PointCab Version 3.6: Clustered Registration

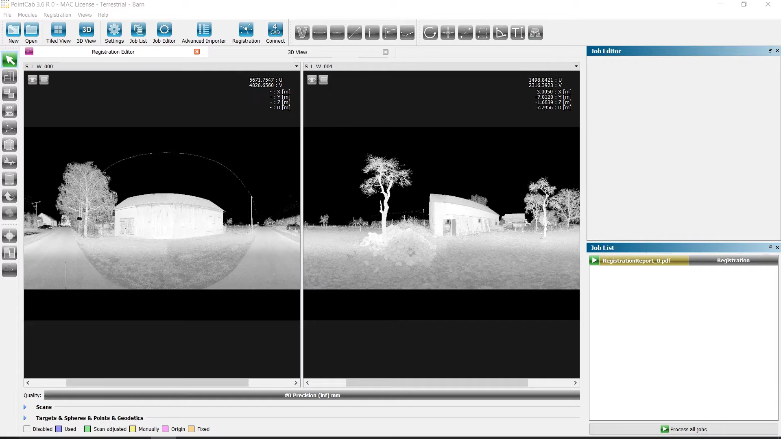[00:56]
During the registration, we can now create new clusters and assign the scans accordingly for a better overview and structure for the scans. We start the extended importer and we can see that all scans are in the same cluster. To get a better view of the scans, you can select specific scans and rename the cluster name. The new cluster name automatically appears in the selection list. A simpler method of doing this, however, is to activate the selection menu with the right mouse button to select the cluster view.
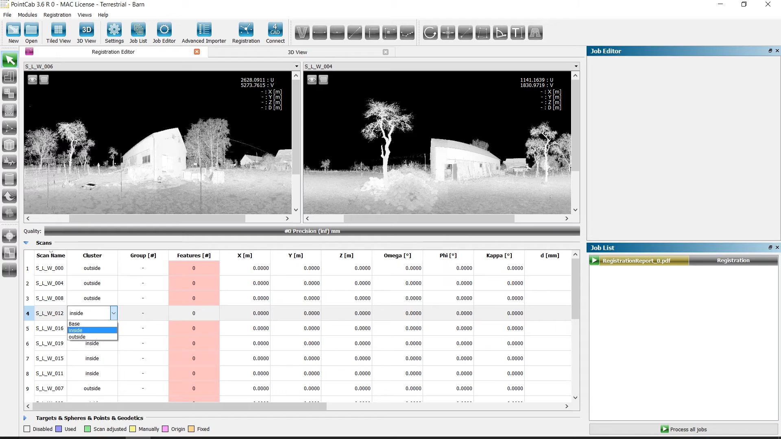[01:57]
After the automatic target and constellation search, it is possible that all scans in the inside cluster could be assigned to each other since they are in a different group.
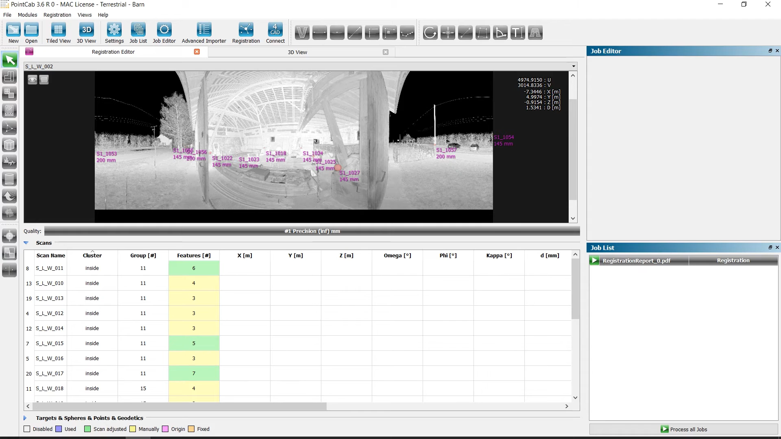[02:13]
The scans 18 and 19 are located in the same cluster, but not in the same group. To make the assignment manually, we open two scans and one scan of group 11.
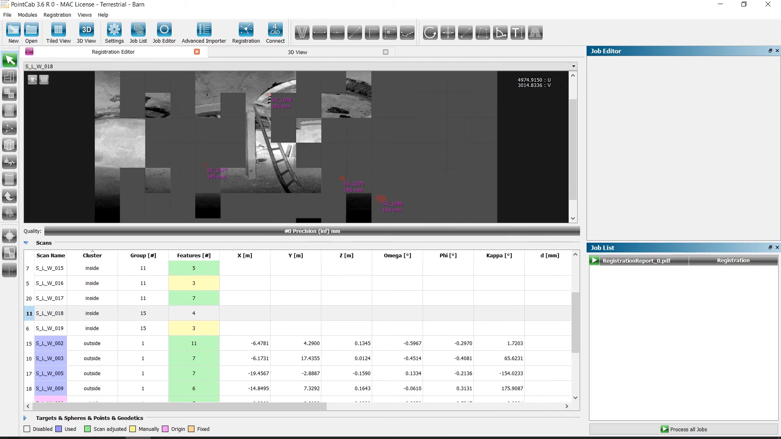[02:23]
Since we know which sphere is located in both scans, we can select and rename them.
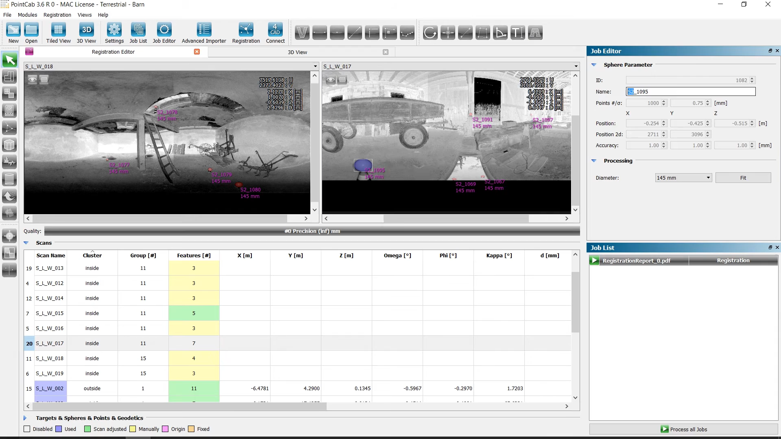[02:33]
In this case, X1095. In the other scans, we can do the same with the chosen sphere.
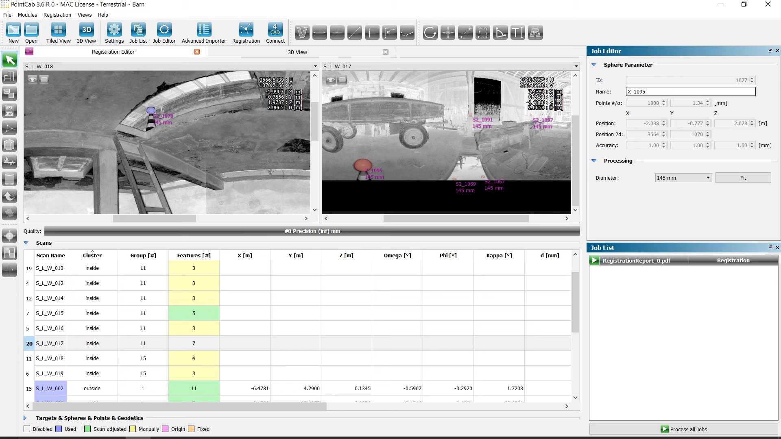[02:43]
Then we start the constellation search again. We now see that the assignment was done correctly and all scans are in the same group.